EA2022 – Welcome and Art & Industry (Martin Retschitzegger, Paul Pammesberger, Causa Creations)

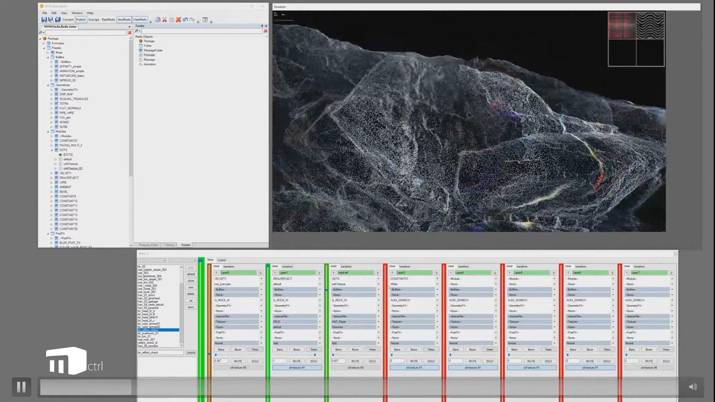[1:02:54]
And suddenly it showed up, you can really mix 2D, 3D in a way that we are not even used in the classical workflows,
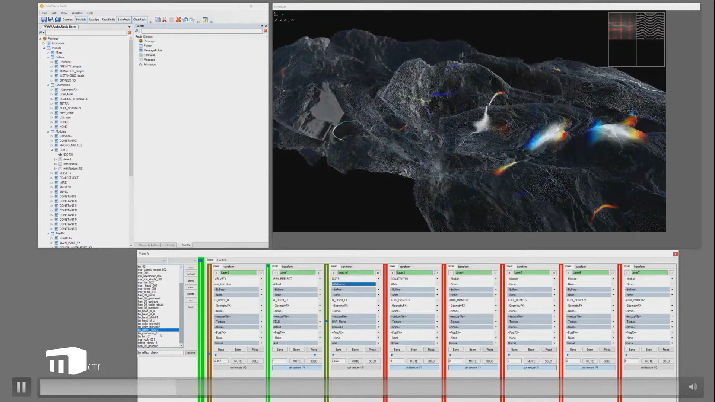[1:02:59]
because you have the possibility to create 2D stuff, put it on 3D, use it as displacement, everything works in real time.